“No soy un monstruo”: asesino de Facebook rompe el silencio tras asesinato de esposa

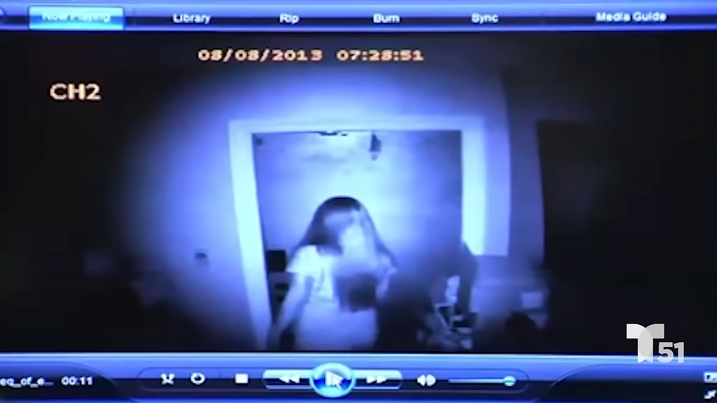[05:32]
tú sabes, el beep de la alarma para que él bajara, pero parece que lo que hablaron no fue nada bonito porque lo que pasó, pasó.
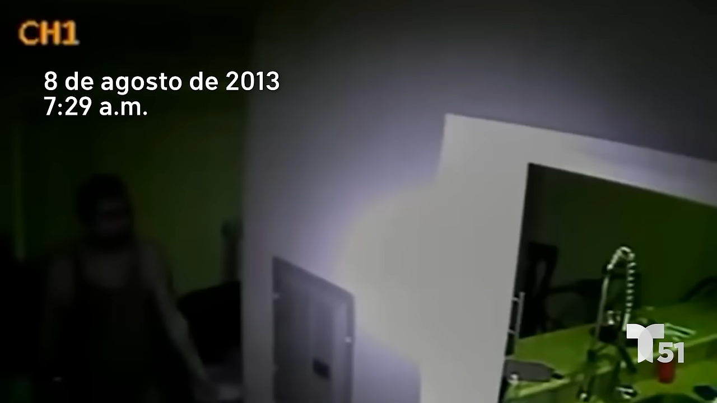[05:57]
En este caso, el señor Medina tenía cámaras adentro de su habitación